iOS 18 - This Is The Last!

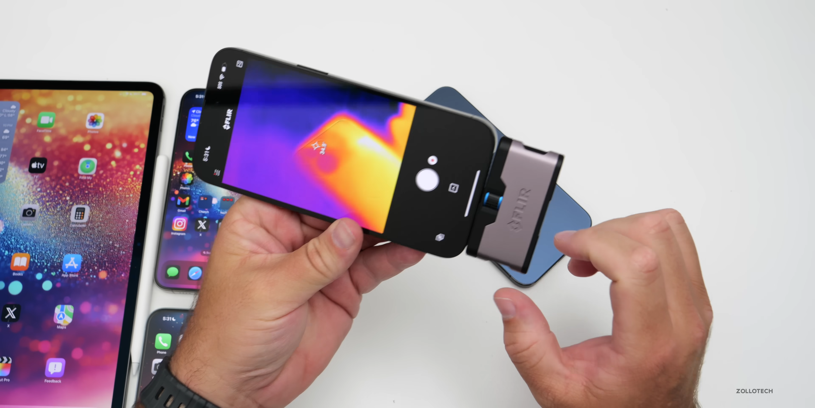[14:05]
it's getting pretty hot running that and i'll show you quickly with the thermal camera again we're now at 40.5 degrees celsius just from opening that for a brief period of time so i do think it's going to be difficult for apple